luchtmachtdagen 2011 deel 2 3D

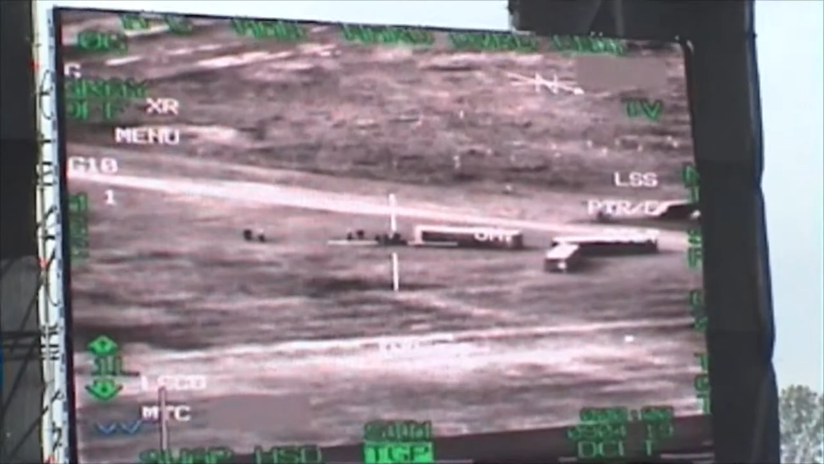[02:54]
De beelden die we hier zien, die zijn van grotere hoogte. Ja, dit is volgens mij al van de 16, maar daarvoor kijk ik even naast me. Ik heb hier scan. We gaan natuurlijk niet door de wolken heen kijken.
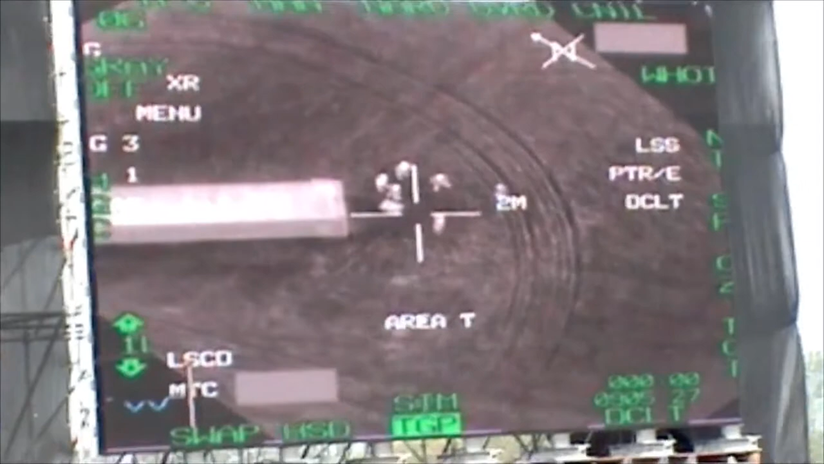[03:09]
En de wolken die zitten nu zo laag dat we er ook niet onder willen gaan vliegen.
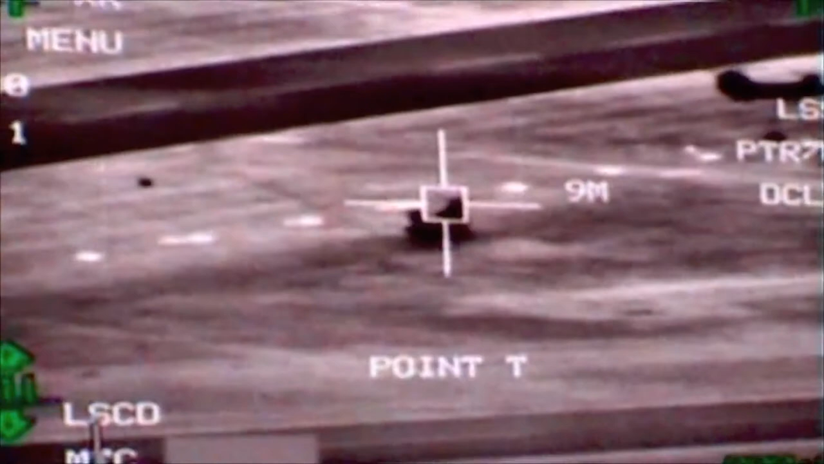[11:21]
Ook als u denkt dat ze de andere kant op vliegen, hebben zij camera's aan boord die eigenlijk 360 graden kunnen draaien, waardoor ze dus toch altijd alles kunnen blijven zien.